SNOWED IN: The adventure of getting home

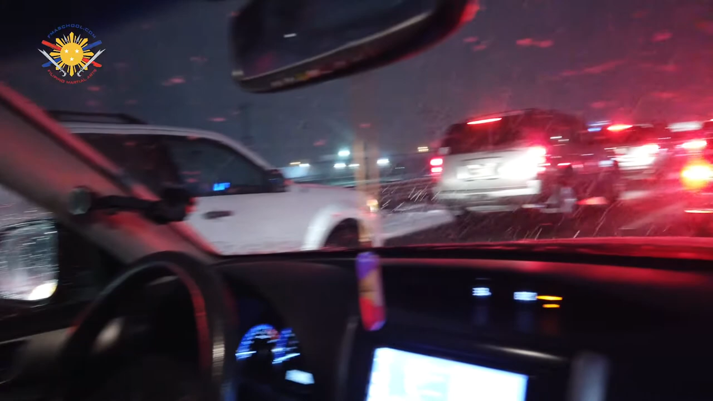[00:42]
it is wall-to-wall traffic the snow is coming down hard and we've been on the road like I